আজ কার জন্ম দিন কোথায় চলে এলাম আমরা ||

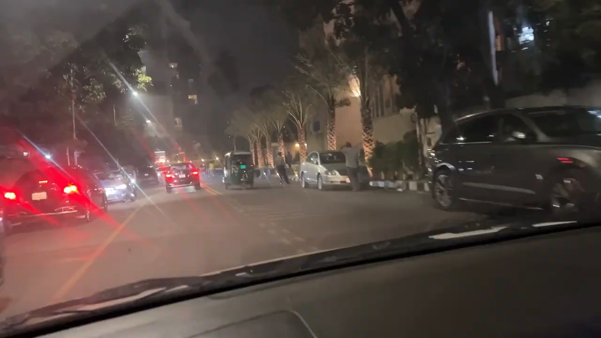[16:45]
তো অলরেডি আমরা ওখানে পাশাপাশি চলে এসেছি, আর ভেবেছিলাম আজকে অনেক জ্যাম হবে,
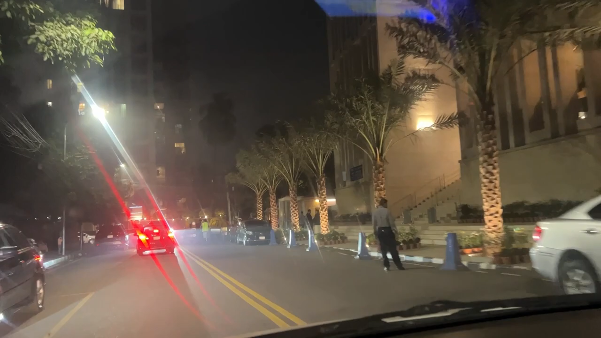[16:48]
জ্যাম ছিল বাট অত বেশি জ্যাম ছিল না, প্রায় 15 থেকে 20 মিনিটের মতো জ্যাম ছিল।
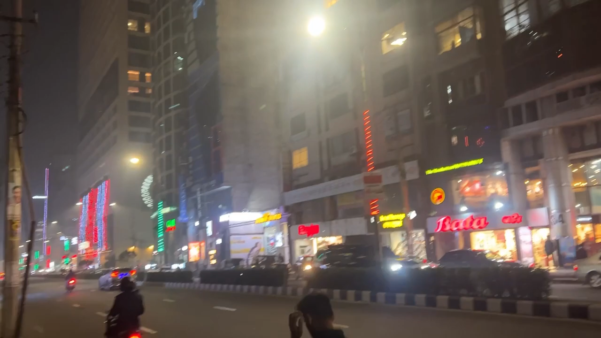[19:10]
বনানী শেরাটন হোটেলের সামনে যে মেইন রোড, এই রোডটা একটু ফাঁকা দেখতে পেলাম,